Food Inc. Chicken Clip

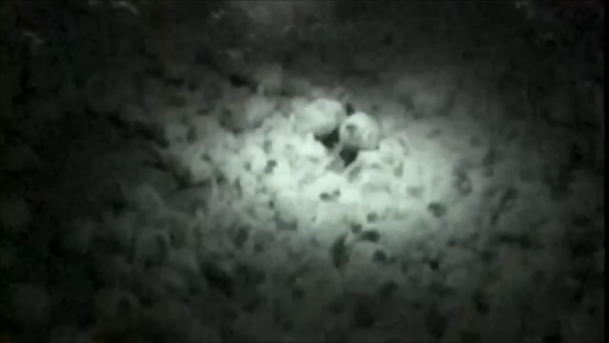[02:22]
When it's dark inside the houses, the chickens lay down.